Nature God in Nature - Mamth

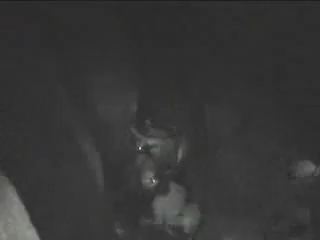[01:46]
deeper and deeper, into the Earth's crust.
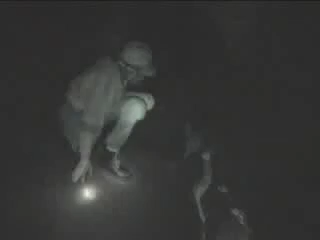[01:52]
Inch by inch, step by step, we descend to 320 feet below the surface of the Earth. Our expedition consists of six team members: Arturo Maxwell,
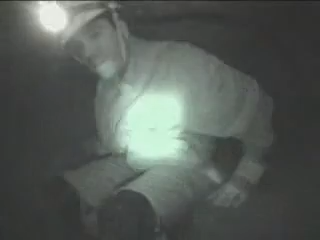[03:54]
About caving, you can't be claustrophobic.
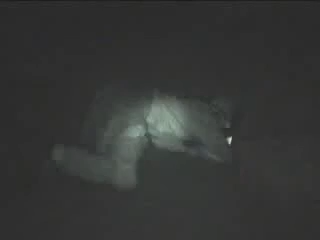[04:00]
Many sections of the cave must be accessed by tight crawls.
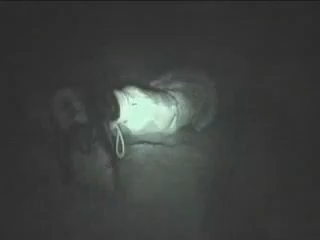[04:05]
Crawls so tight that our helmets don't fit through
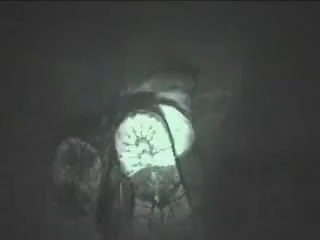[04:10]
unless we rotate our heads to a certain angle.
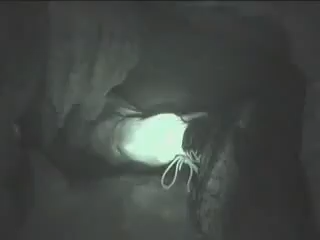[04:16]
All this with the knowledge that there is 300 feet of solid rock above you.
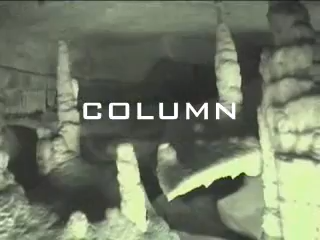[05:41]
Surprisingly, there are over 130 known species of animal life in the cave.
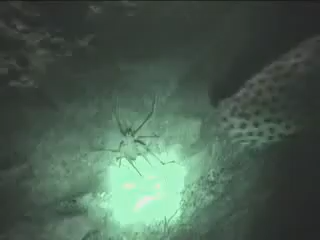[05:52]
This unique cave cricket is totally blind, but God created it with extra long antenna for groping in the dark.
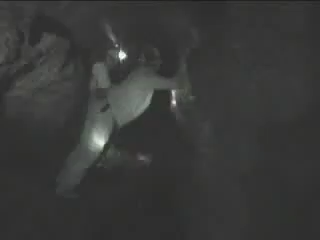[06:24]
canyon walls and underground streams are some of the challenges we must overcome during this journey.
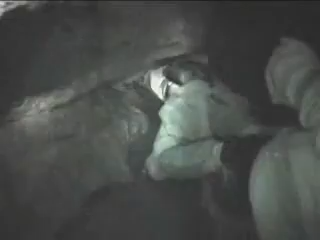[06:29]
A journey that can be compared to our lives on Earth.